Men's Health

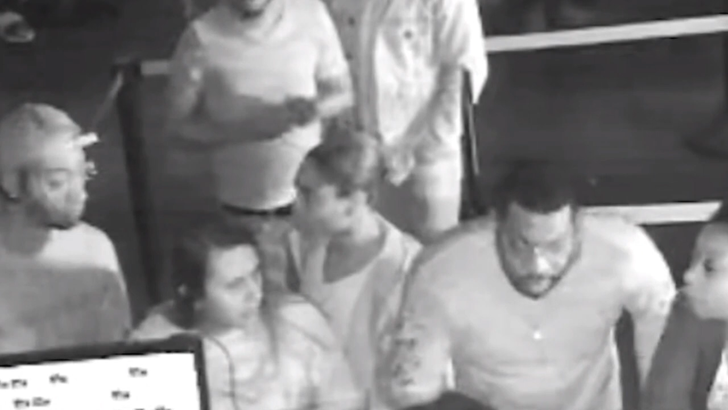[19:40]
The armed suspect was a black male with light complexion, tall, with a thin build, and had red braids.